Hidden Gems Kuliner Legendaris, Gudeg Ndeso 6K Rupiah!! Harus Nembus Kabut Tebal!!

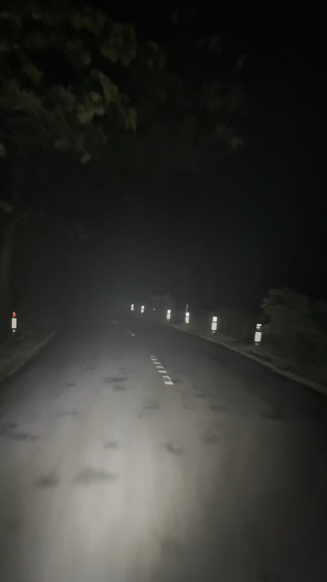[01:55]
Full kabut ber. Jarak pandang hanya sebatas teman. Paget mak kelop berjebul rambu-rambu. Wah ini ber full gong liwang liwang ini ber.